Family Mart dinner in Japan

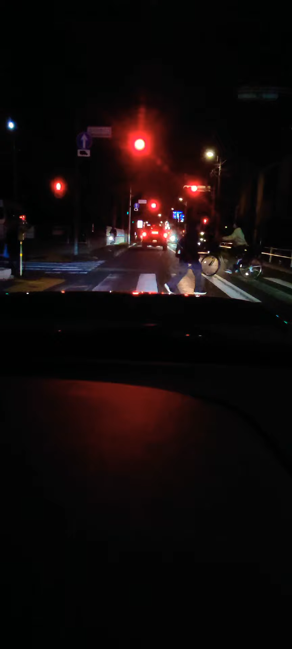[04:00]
It's not even 6 p.m., but it's already like dark. It gets dark at like 4. I'm going to show you the craziness that is the road that leads to my house. You basically just go down a one-way alley and hope nobody comes head on, and then
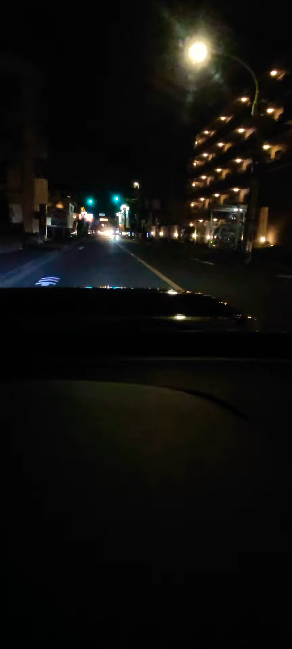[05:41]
So you'll see up here on the left is the McDonald's. That's basically across the street from my house.
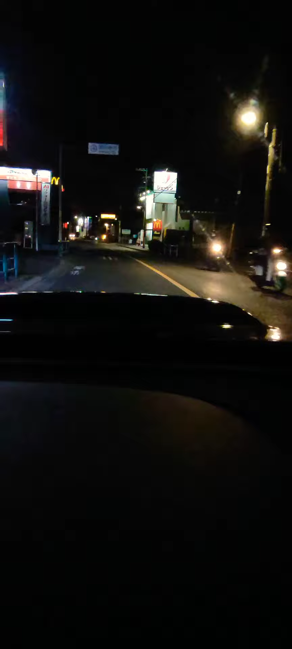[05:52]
So there's the McDonald's. And then after this curry sign on the right, there's an alleyway that's unlit, and that's where I turn. We've got bicyclists, so I will let them go first.
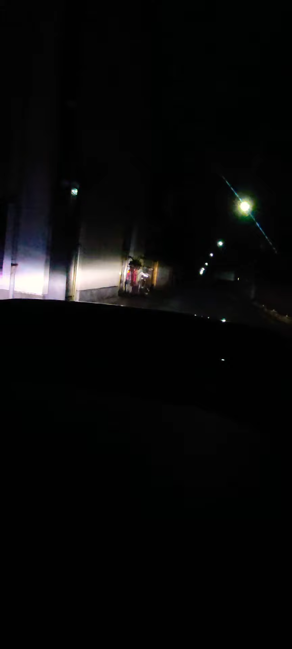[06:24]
This is the road that leads to my house.